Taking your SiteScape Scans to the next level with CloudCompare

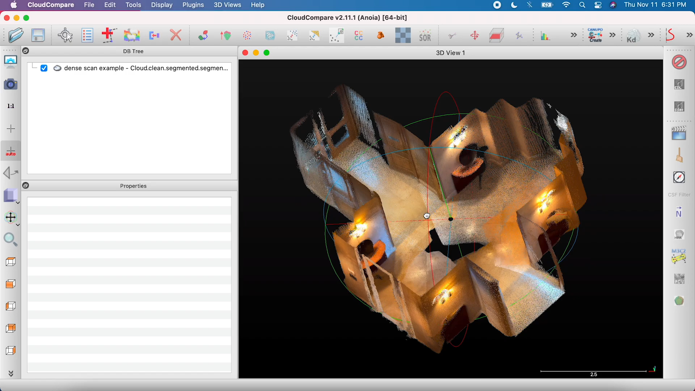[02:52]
Finally, and this is mostly just for fun, but can make measurements easier and more precise, here's how to create a 3D blueprint or x-ray look for your scan.
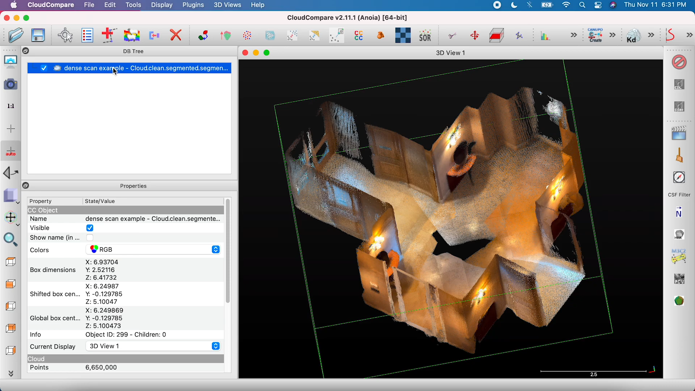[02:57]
Select the file and go to Tools, Other, and Compute Geometric Features.
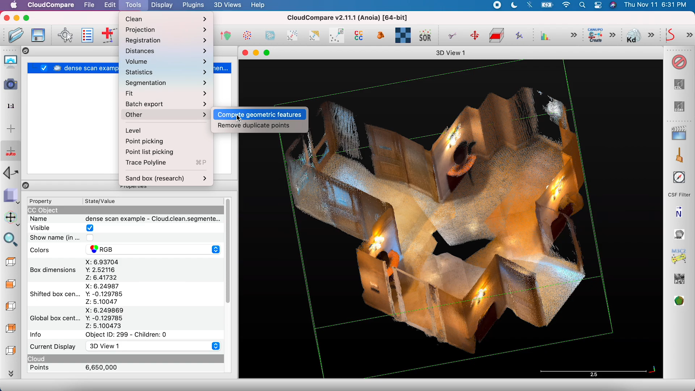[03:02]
Check the box next to Second Eigenvalue and enter 0.08 for Local Neighborhood Radius.
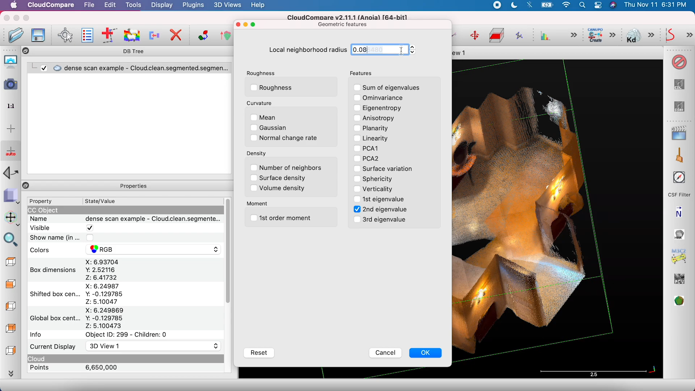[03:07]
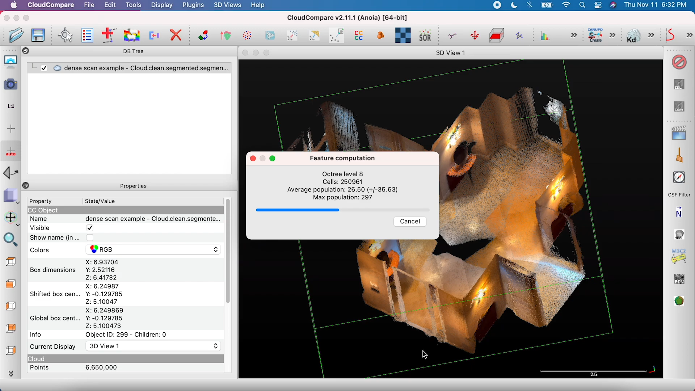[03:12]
Again, this will show the scalar field you've created.
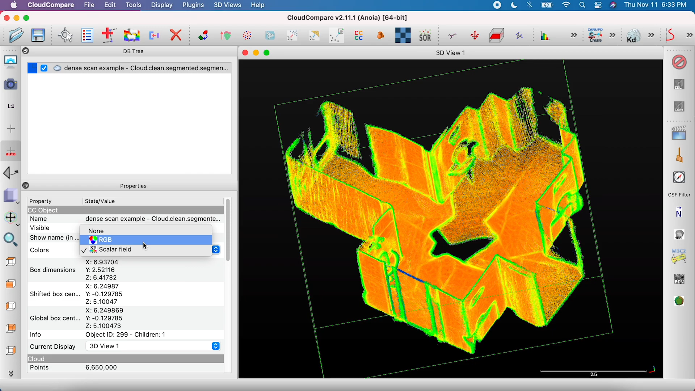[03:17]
In the Properties menu, go to Colors and select RGB to return the scan to normal.
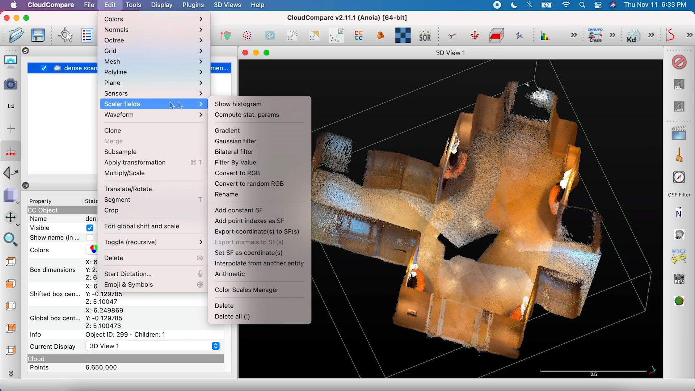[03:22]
Go to Edit Scalar Fields, select Filter by Values, set the range as 0.0004 to 0.0006,
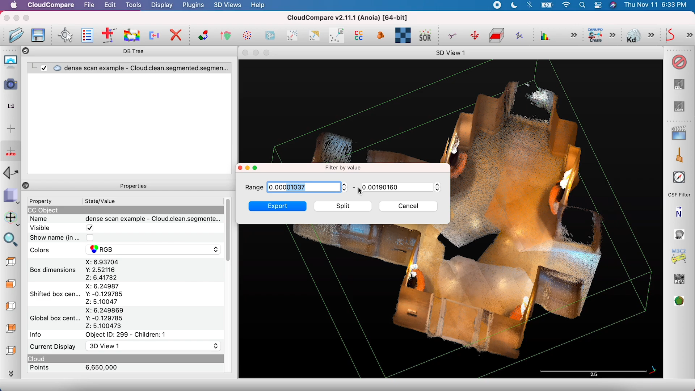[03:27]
and click Export.
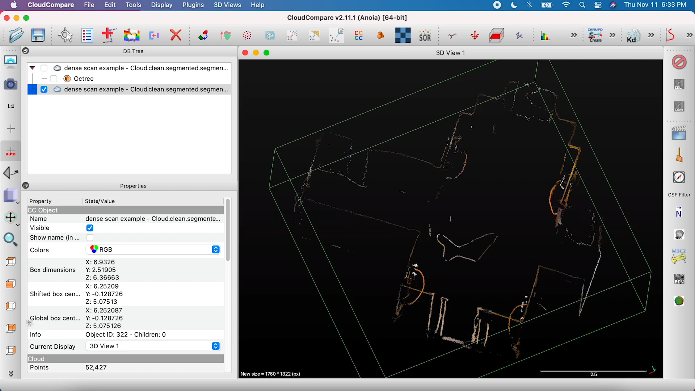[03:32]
You now have a file with only the edges in your scan visible. You can save it as is, or you can go to Edit,
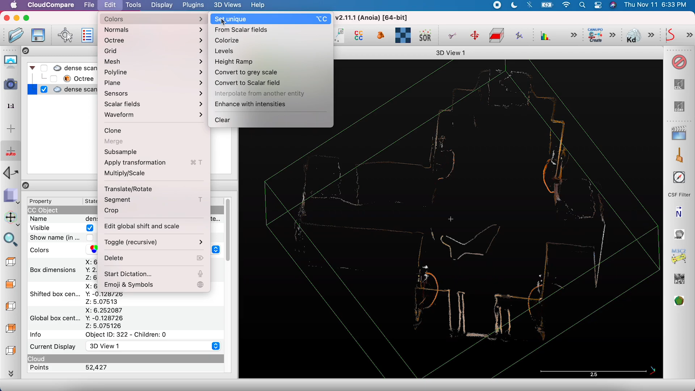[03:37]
Colors, Set Unique, and pick a bright color like blue or green, then click OK.